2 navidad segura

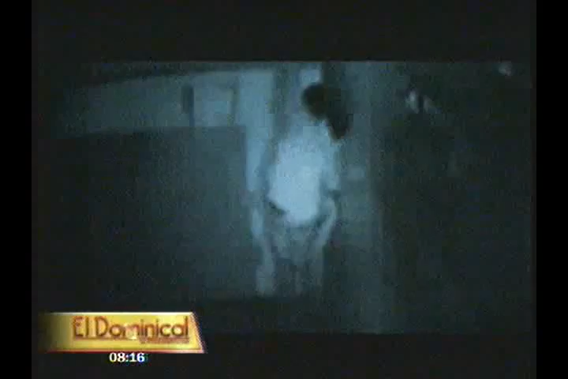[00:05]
Tecnología de punta contra el crimen, cámaras ocultas en un cuadro de fotos, equipos infrarrojos y monitoreo por internet.